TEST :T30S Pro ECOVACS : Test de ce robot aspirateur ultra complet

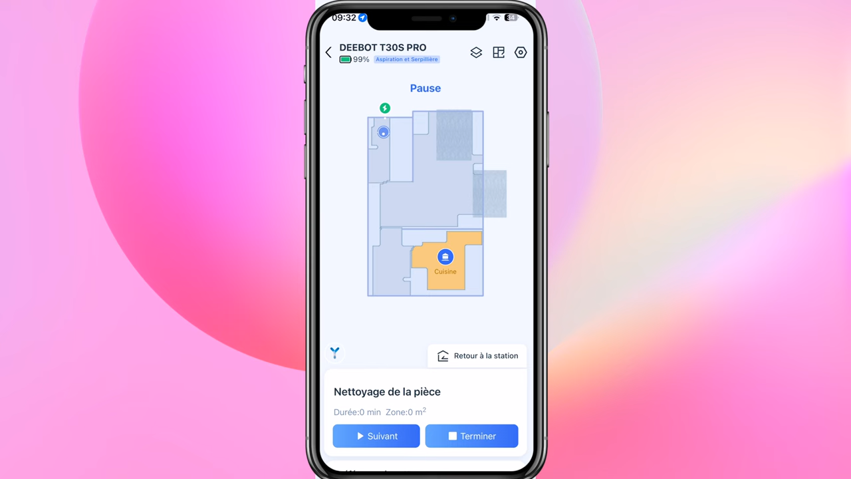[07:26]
Alors la plupart des aspirateurs permettent de nettoyer une pièce en particulier depuis l'application, mais là vous pouvez directement le demander à l'assistant.